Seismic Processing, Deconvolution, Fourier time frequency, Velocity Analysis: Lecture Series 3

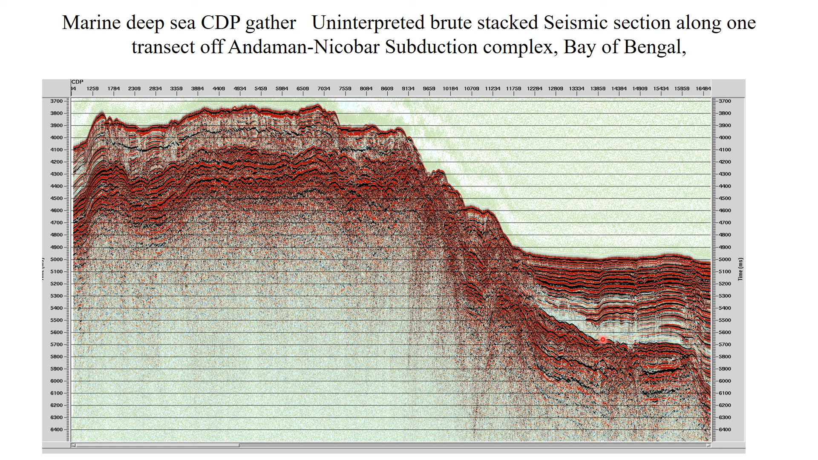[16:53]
So this is a preliminary bootstack seismic section. You can get the resolution is not too far good. And one of the seismic sections for with the CDP gather. Processed interpreted seismic section. You can see, you can have a glance with the CDP stack section and horse drabens. There's a geological structures are there.
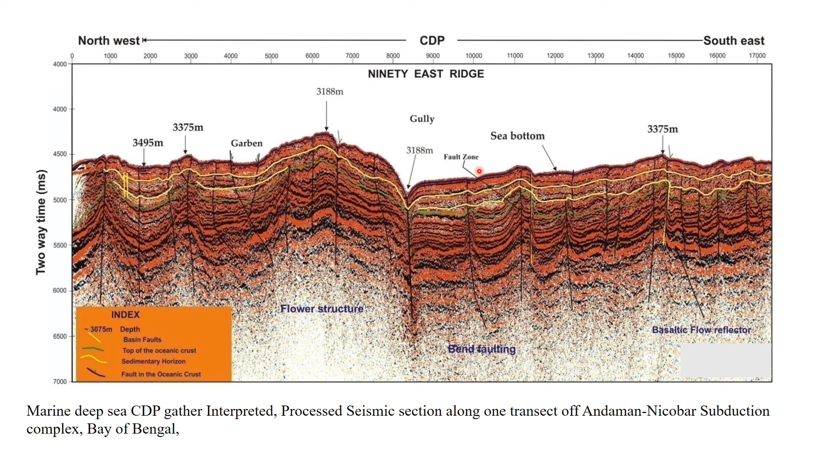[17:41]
NMO correction, velocity analysis, elimination of multiples, all things. And of course, last migration, we can get or we can, we can conclude to your final seismic section, which will be in this way. I hope you have understood my lecture.